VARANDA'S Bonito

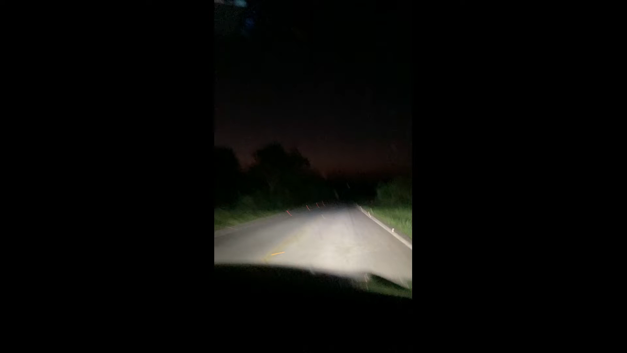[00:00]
Estou gostando da estrada. Estamos indo a oeste. O pôr do sol dura uma hora e meia. Tudo muito plano. MS339. Não ultrapasse. Use o cinto. Use máscara, álcool gel e um monte de regra.